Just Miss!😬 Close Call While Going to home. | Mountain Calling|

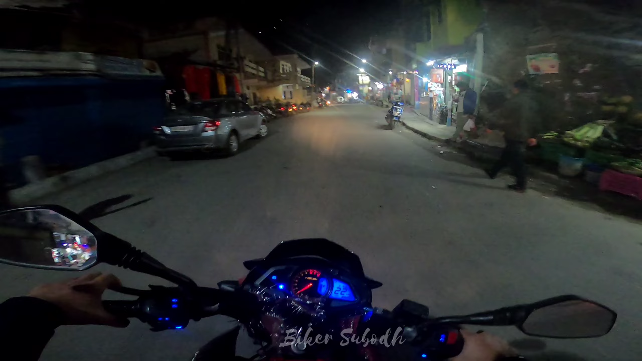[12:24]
तो ये देख सकते हैं आप रुद्रप्रयाग मार्केट, अभी भी दुकानें खुली हैं यहाँ पे, तो अभी हो रहे हैं 7:30, तो काफ़ी अच्छा कवर कर दिया हमने, और यहाँ पे